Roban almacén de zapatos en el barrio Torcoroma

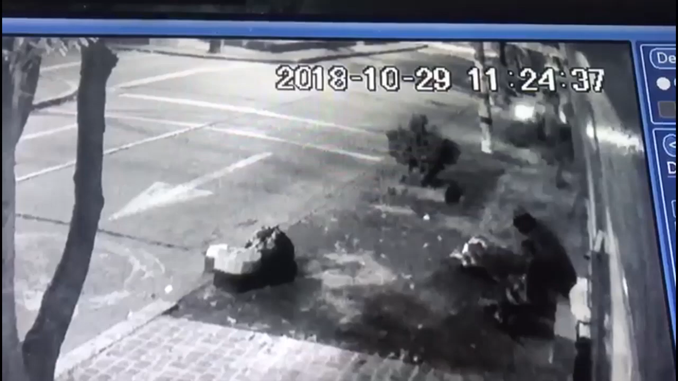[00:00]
Los habitantes de calle llegaron hasta las puertas del almacén. Uno de ellos se acerca a la ventana y empieza a sacar del establecimiento lo que serían pares de zapato y se los lanza a su cómplice quien los va guardando en un costal.